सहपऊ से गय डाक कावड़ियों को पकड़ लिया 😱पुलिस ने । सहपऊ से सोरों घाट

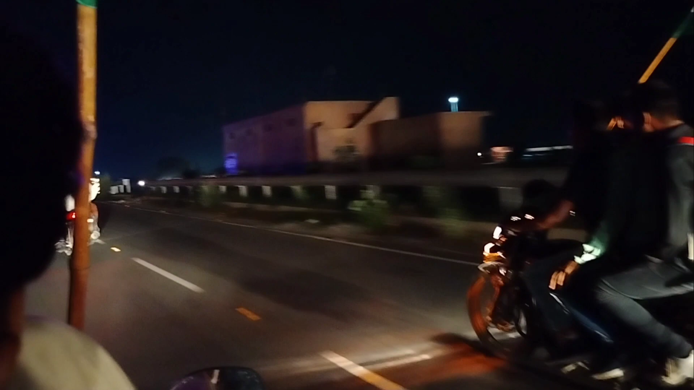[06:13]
और हमारा दीजय सांड़ आगे चला गया है और देख सकते हैं कि अ
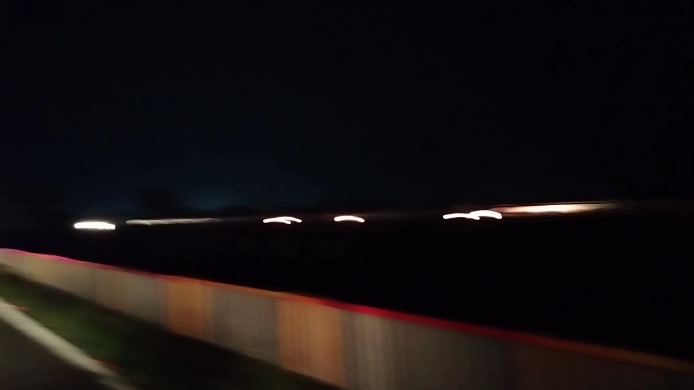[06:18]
और रात के अभी साड़े दसबत चुके हैं
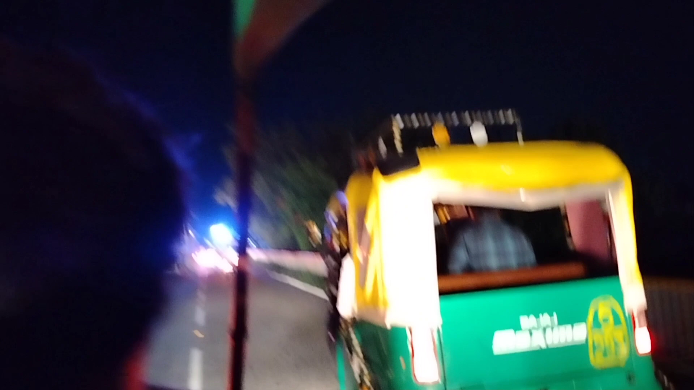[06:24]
और दिखे आगे चलके में और दिखाता हूँ आपको आई यह
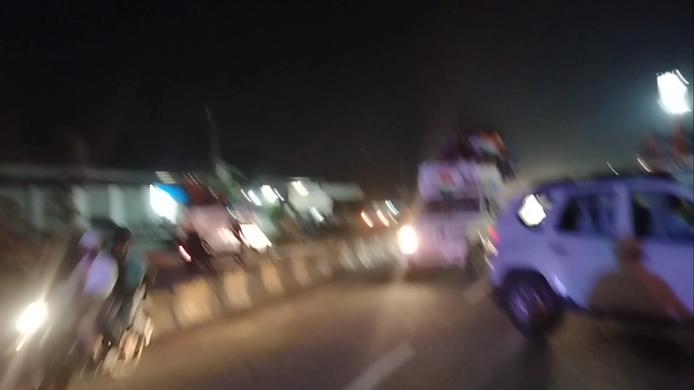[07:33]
यहां पर जाका कावड आ रही है और कले लास्ट लास्ट सुमारे साइथ लास्ट